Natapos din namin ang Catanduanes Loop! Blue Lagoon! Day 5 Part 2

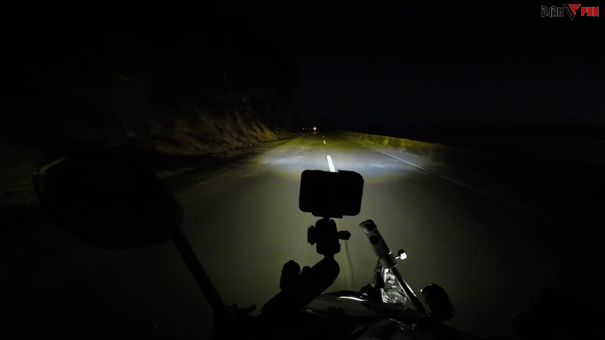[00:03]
May kasalubong ha, may kasalubong. Aso kanan. Wow, ala ya. Ala ja ja ta.
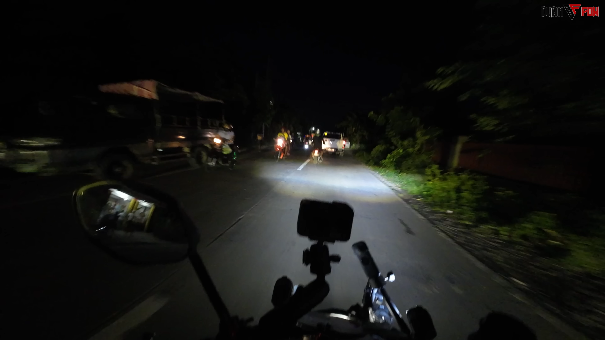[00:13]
Tiyura na kayo pagkarera sa kanya eh, no? Bumubomba-bomba pa eh. Sige, overtake ka no? Sige! Sige! Sige! Sige! Sige!
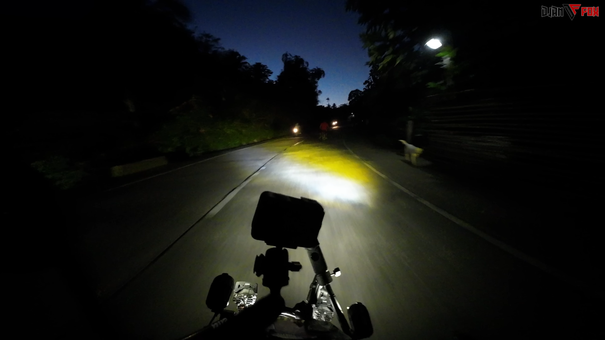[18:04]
Walang taillight. Ay. Wala, walang taillight to. Ah, so kanan. Kasalubong. Isa. Wait lang. Lumit yung gaan. Oo, oh, matalbog ang kalsada. Oh, mayroong ano? Bata. Kailang. Daan lang, daan lang. Mabahay. Kabahayan. May tao. Silaw.
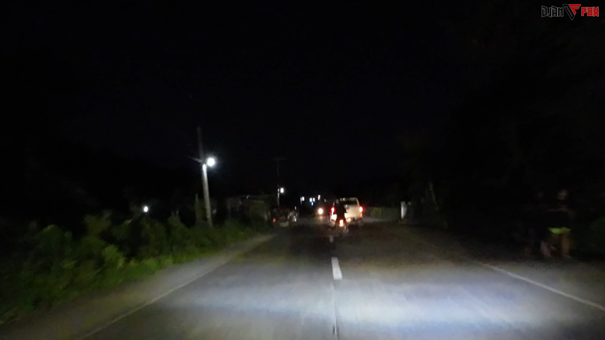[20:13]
Nakataretso ka lang kaman! Umu-overtake! Umu-overtake ka dun! May pasikat dun eh! Alam! Munti ka na! Dumulas eh! Ang kulit nito na kurusin na to! Ito, bumabelo na! Umu-overtake! Hindi niya ma-overtake ka itong anong nabara!
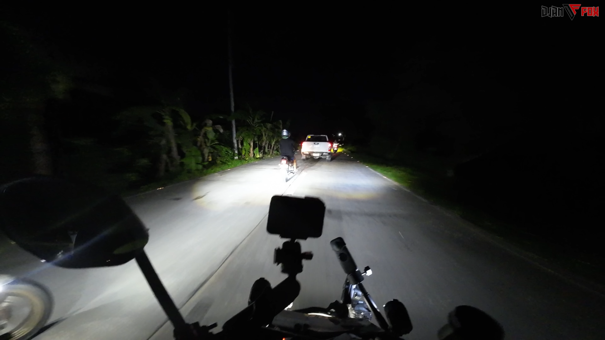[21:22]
Eh, umu-overtake din eh. Sige, master. Ayan na, overtake na. Umu-overtake na, bumili siya ng mara. Ayaw pagbigyan ng Navara. Galit na yung nakarusi na yan.